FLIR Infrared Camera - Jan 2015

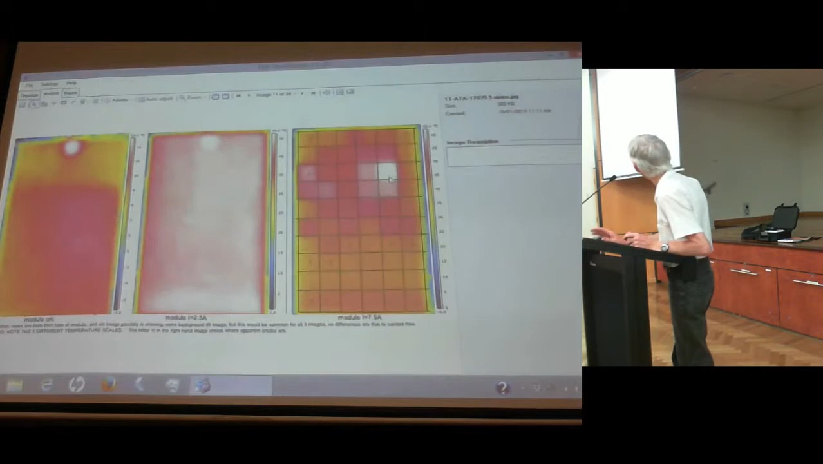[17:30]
And I had been expecting to actually see thermal differences where the cracked panels were. And I don't see it's on the cells that are cracked. Not a problem. Not a problem.
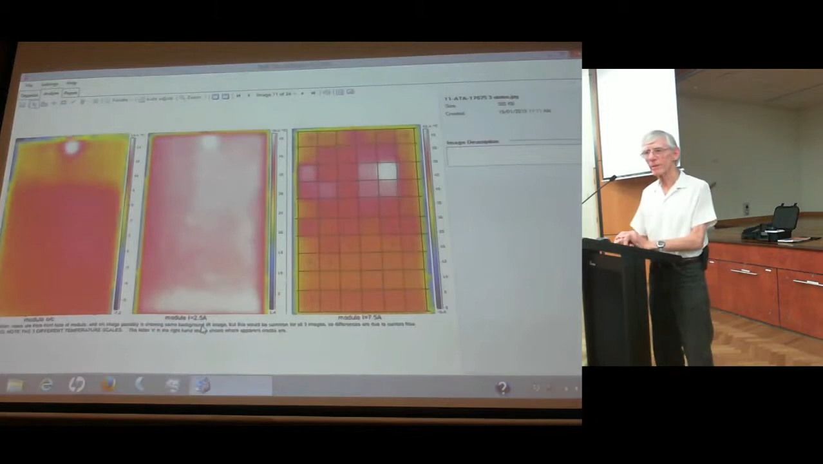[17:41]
But this poor cell up here was really working as hard as I said. The interesting technical question is how well was the whole solar panel working?
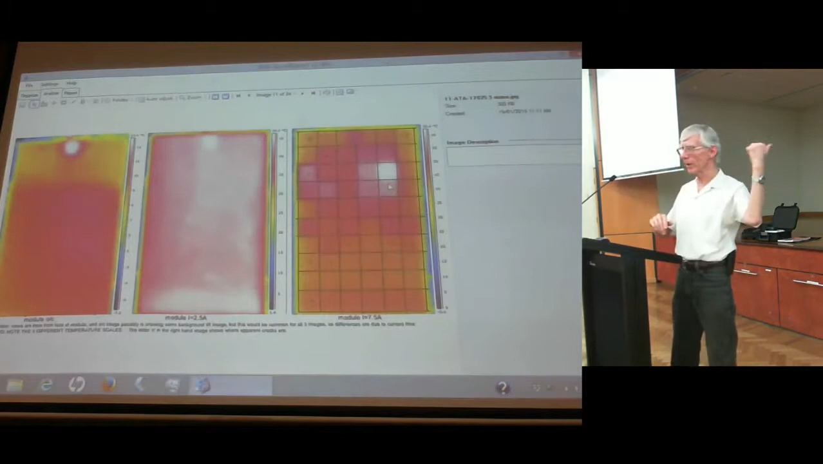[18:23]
The poor quality one would be the one hot cell that just got mixed up in the back somewhere. And the other ones are then slightly higher quality and are more uniform in the temperature emission.
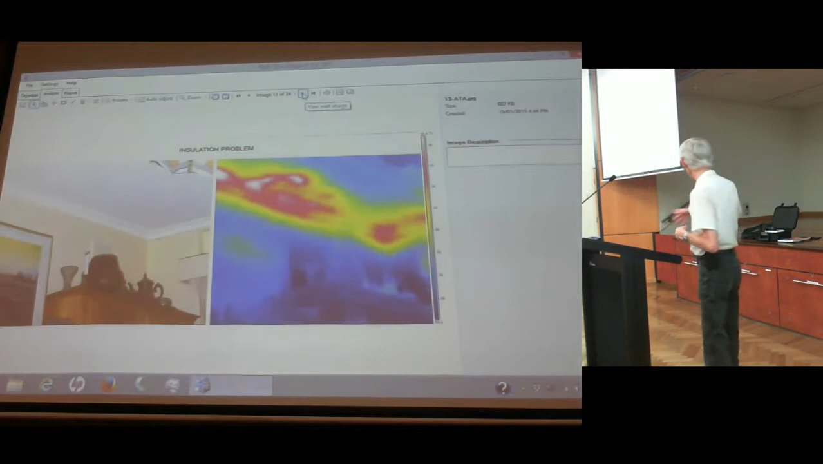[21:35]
This is where most of you might, if you're behind the scene, you might just have got the sort of thing you'd be doing at home. So, left-hand picture is the corner of my dining room, and the right-hand picture is the thermal image where I've photographed the ceiling.
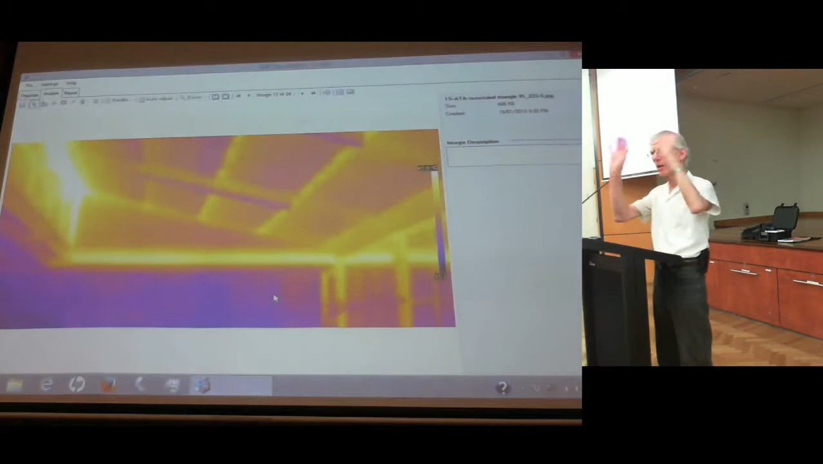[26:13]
The piece of polystyrene foam, not the polystyrene, but the high-density insulation foam that I got was straight away from someone else who had finished it in the house, and they said, oh, when you chuckle this away, you can have something for luck. So the foam cost me nothing. The MDF sheet, it cost me about $20. Coat of paint on it, did do it myself.
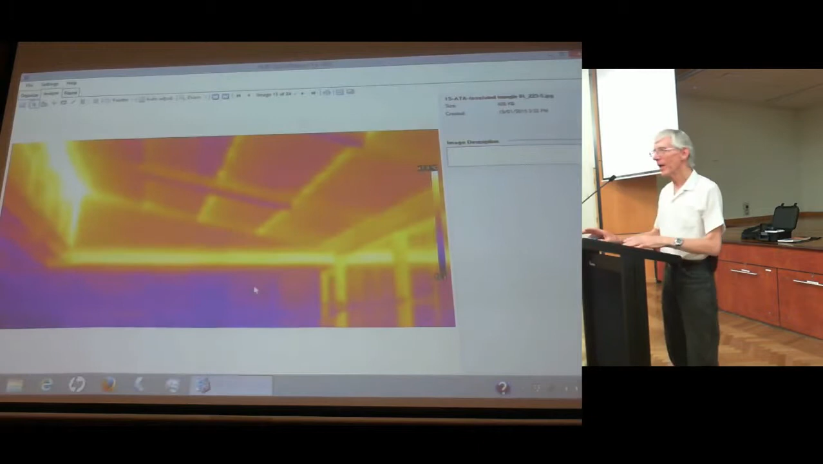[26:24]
So, and that made quite a noticeable difference to that corrent. And... That's right. So is that the west end of the corrent? Is that what? Is that the western end? The eastern end. Cats and Morning Sun. Oh, there was one on the western end, but that was differently done. There's a carport there too. Another area there, I photographed the inside of the lounge room. This is a Higginbottom house built in the late 60s, so it's getting on 50 years old.
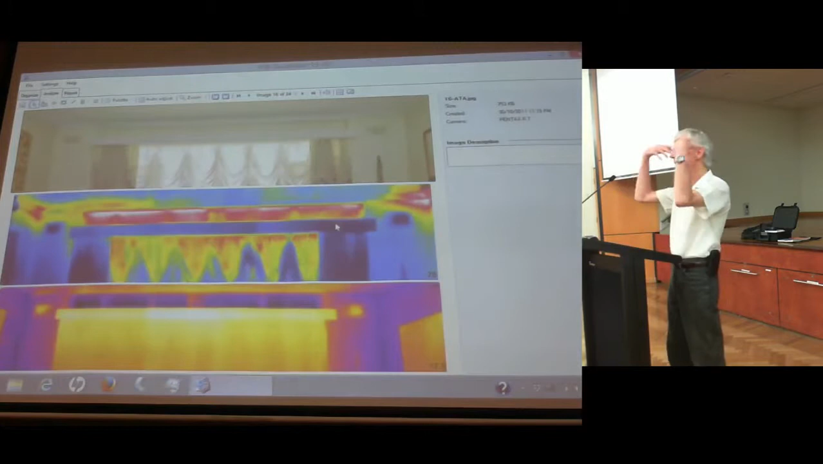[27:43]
There's an evaporative air cooling system, so it was popping air, pushing air through the vents. Corners of the room, which are very hard to insulate, but this panel here was very, very hot. So you've got all this heat is oozing in from the roof cavity straight into the lounge room, and every wind down the house was like this. Every single wind down the house. So, I waited for winter time, and repeated the process, heated the lounge room up, and consequently, this thing was nice and cold. The cold of here was 17.5 degrees, which is that piece above the window, and 24 degrees for the rest of the house, or the curtains and the rest of the area was 24 degrees.
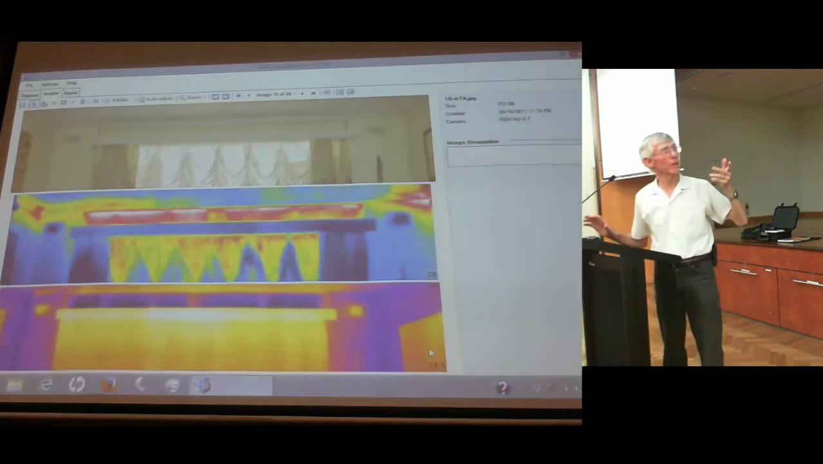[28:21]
So, again, trying to warm up the lounge room, but a huge panel was sucking the warmth out of that room, and every room in the house. And what I did there was that I, exactly the same as I had, with a triangle section, had some more of that rigid insulation, infilled it up in here, piece of six millimetre MDF in front of, MDF sheeting in front of it, closed it off, sealed it up,
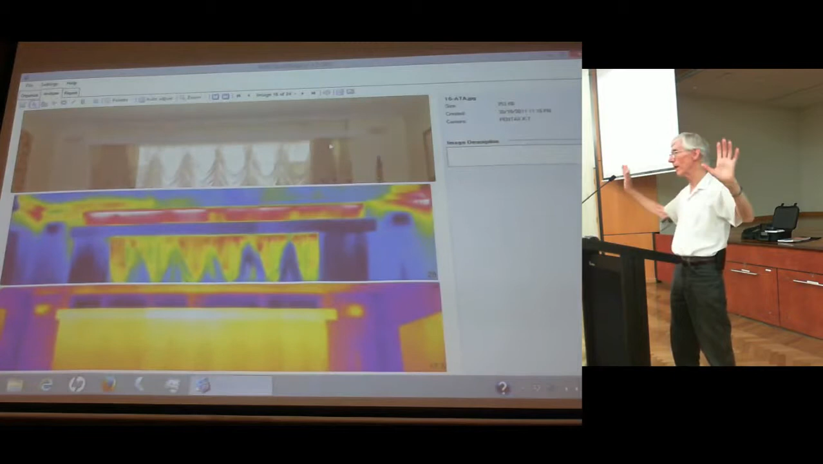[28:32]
and consequently, no more head loss.
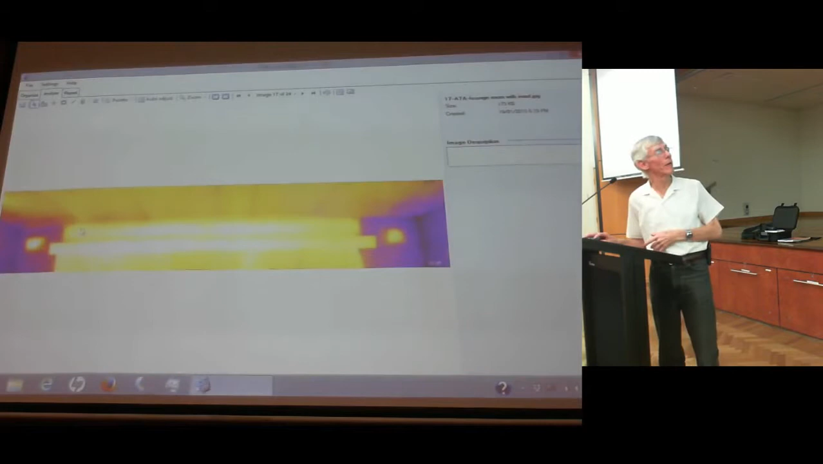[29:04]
the potty are going up through our exhaust vents, with the space heating on the lounge room, so, they'll allow for some of that to happen. The roof's nice and warm now, the curtains are nice and warm, the film is warm, and that piece that was dead cold is now nice and warm, it's actually a whole lot warmer than the brick walls. And again, so I've done, I've got two more of these panels to do there,
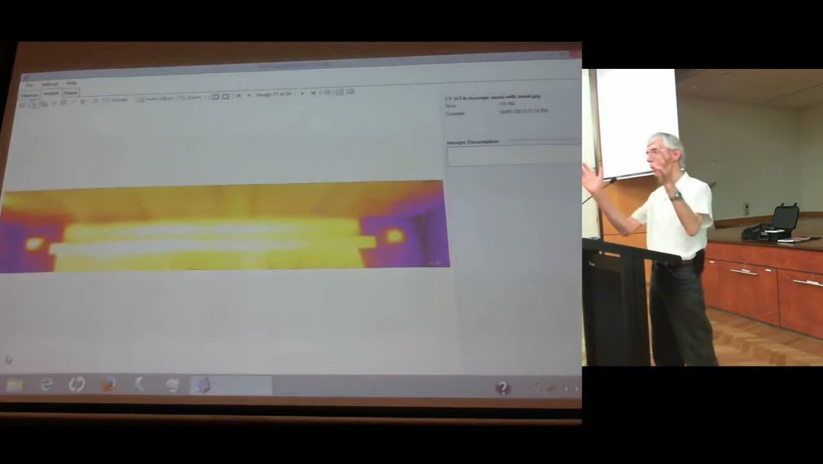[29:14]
the smaller ones, but all up, I guess, it probably cost me about $200 to make that improvement, and during the winter then, when I took that photograph, and we checked the gas grill afterwards, the gas heating bill afterwards, because I heard you notice I was turning the temperature control down to hold the house at about 22, 23 degrees. I reckon I turned it down at about 20%, and our gas consumption segment went down by about 10%, purely by doing that. Cost effective.
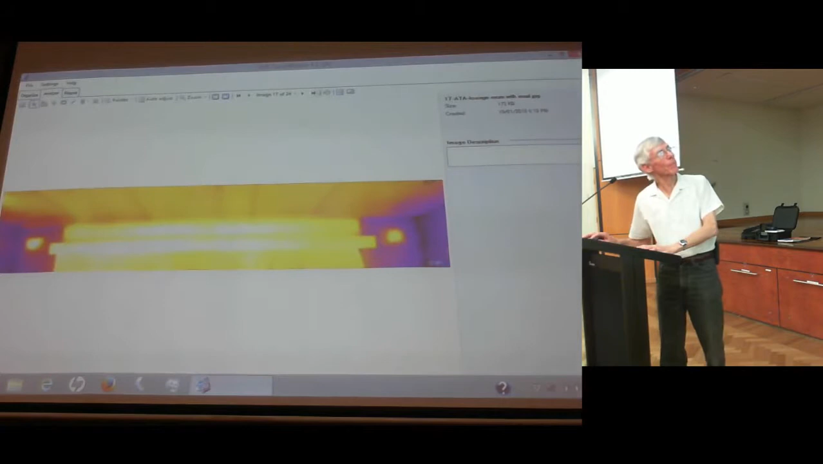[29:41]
Now, I mentioned to you about being careful about reflections.